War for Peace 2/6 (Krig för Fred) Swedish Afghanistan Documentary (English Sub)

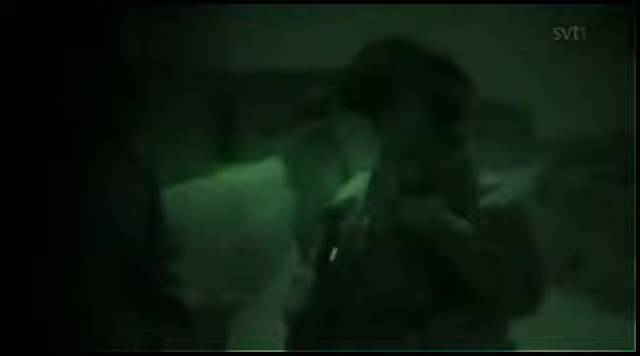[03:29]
Eller i östlig riktning längs vägen. Där har vi dem.